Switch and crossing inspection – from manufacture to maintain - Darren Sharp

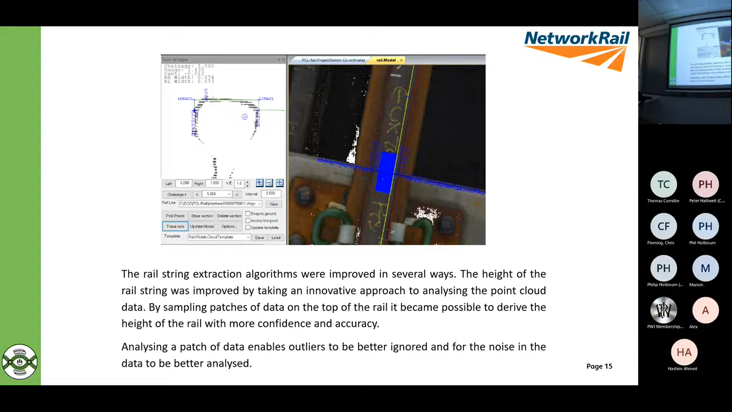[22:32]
And then they'll be able to derive the height of the rail from that for your datum point of 14 mil. It's trying to find that on a 3D image, and you've got a point that's in the middle of the crown of the rail and a point that's on the side. You know, that's quite difficult. So that's what the algorithm was doing. Crossing wear and measurement.